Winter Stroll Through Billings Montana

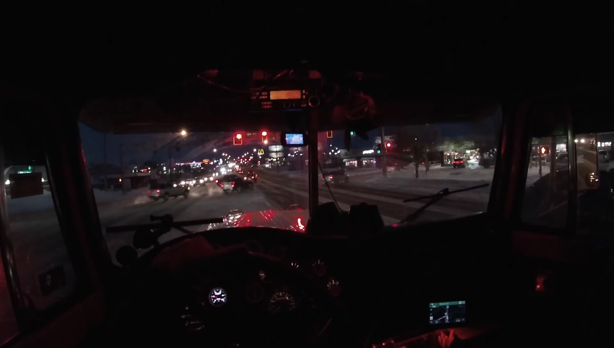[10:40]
This is a harsh hill because you start from the bottom at a dead stop at this set of lights. When you're coming from this way, no matter what, you cannot get a run at the hill because you can't take that corner fast. So she's a hard pull all the way to the top.